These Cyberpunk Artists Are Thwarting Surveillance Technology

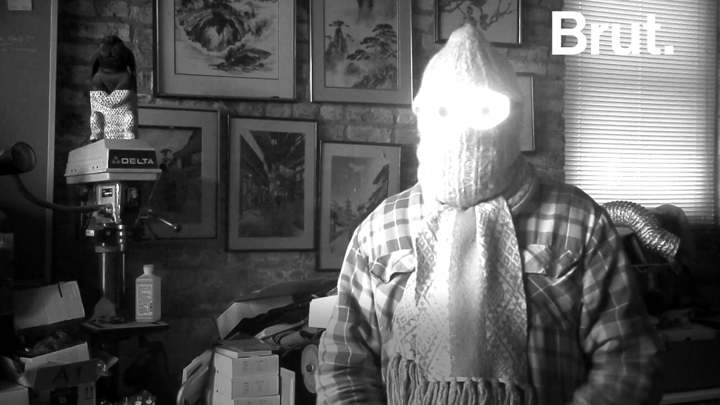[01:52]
The camera doesn't really know how to process that information, and it can make your face,
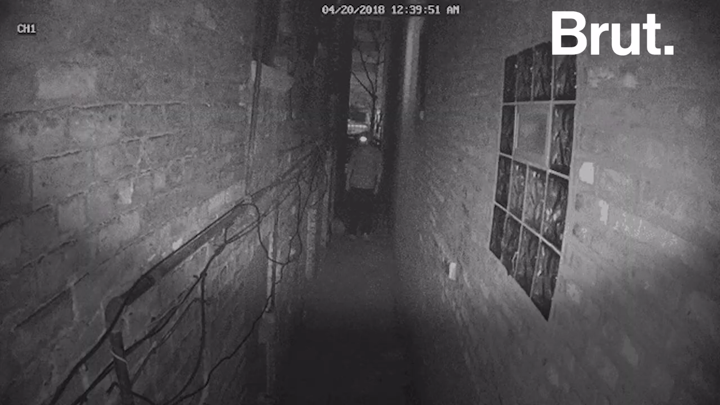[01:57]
you know, exposed with a bright light that you're sending back to its original source, which is the camera.